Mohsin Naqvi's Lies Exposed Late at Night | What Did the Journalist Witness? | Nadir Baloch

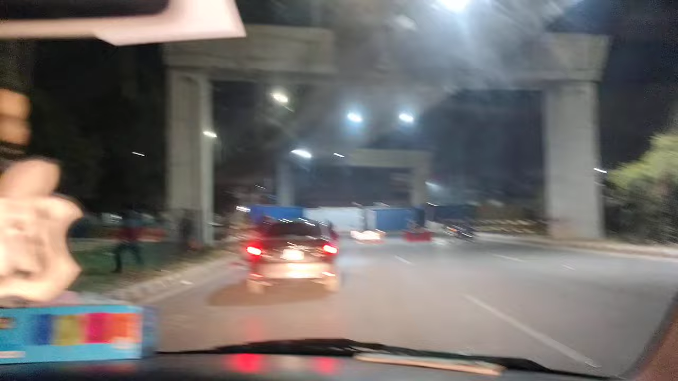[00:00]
سلام علیکم جی محسن نکوی صاحب نے کہا تھا کہ راستے اکثر جو ہیں وہ کھولے ہوئے اور یہ ڈبل روڈ کا جناب اشارہ ہے اور نائن تھے ایونی ہوئے اور
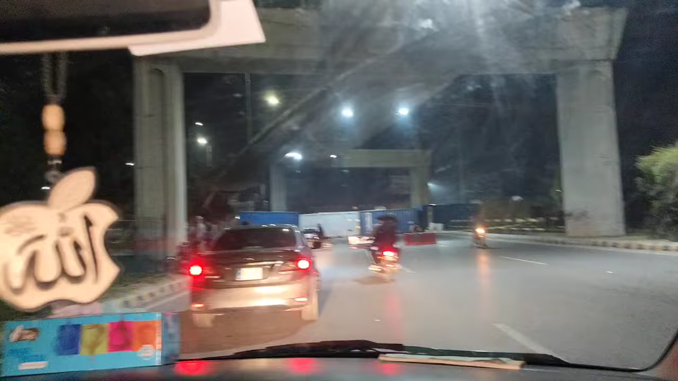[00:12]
یہاں کی صورتحال دیکھیں کس طرح راستے کھولے ہوئے بلکل بند ہیں اور دونوں طرف سے بند ہیں اور فیضاباد بھی بند ہیں اور اس کے لئے مری والے روڈ بھی بند ہیں پیروتے بھی بند ہیں پھر بات یہ ہے کہ آپ نے کون سے راستے جگہ چھوڑی ہوئی ہے کیوں جھوٹ بھول رہے ہیں
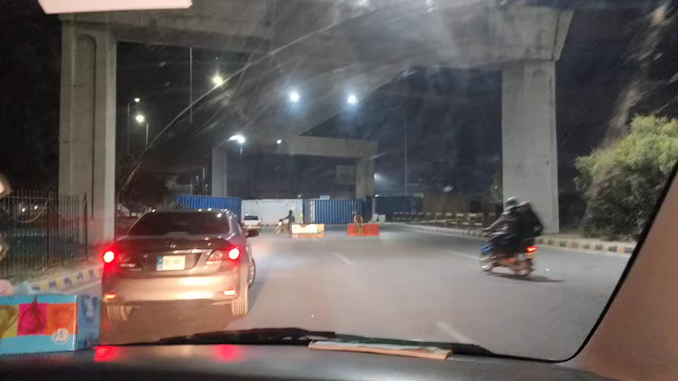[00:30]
اور یہ مسلسل جھوٹ یہ ہے وہ بولا جا رہا ہے اور یہ صورتحال ظاہر ہے
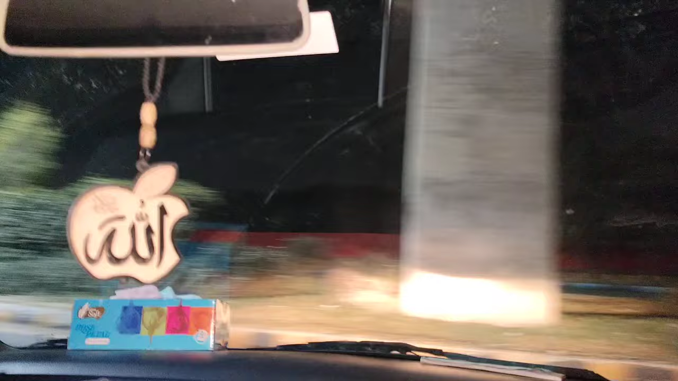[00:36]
کہ جن کے پاس گاڑی ہے وہ بیچارے تو رل گئے وہ پنڈی نہیں چاہ سکتے میری طرح
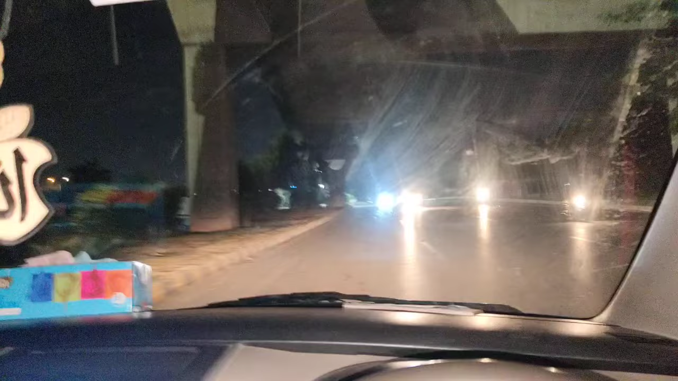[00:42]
اور میں مسلسل گھومے جا رہا ہوں دیکھتے ہیں جناب آگے کیا بنتا ہے ایک دو اور راستے ہیں وہاں کی صورتحال آگے چل کے بتاتا ہوں آپ کو لے جناب یہ ایک اور راستہ تھا
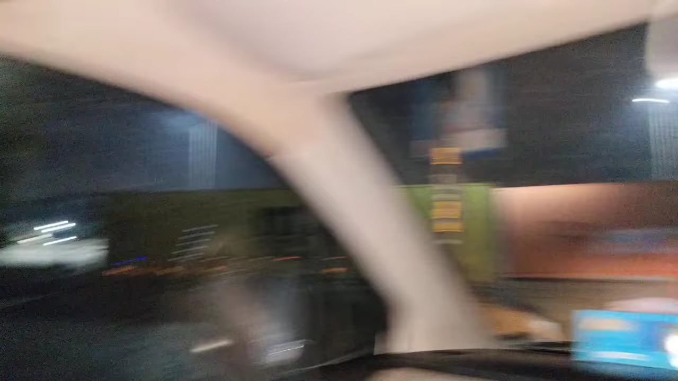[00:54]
جو واحد اور اکلوتا راستہ تھا یہ دیکھیں یہ سامنے کنٹینر لگے ہوئے
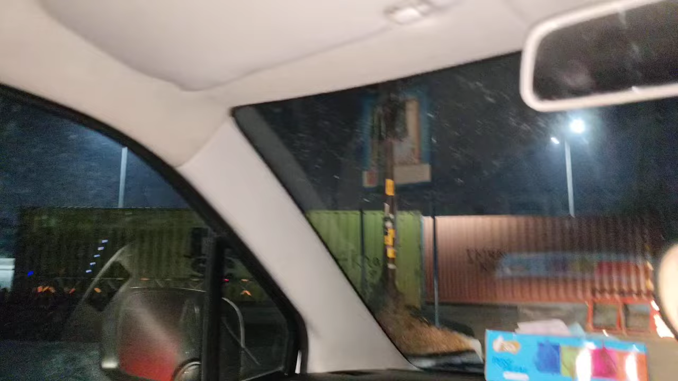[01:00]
اور یہ پولیس چیک پوسٹ ہے جناب اور انہوں نے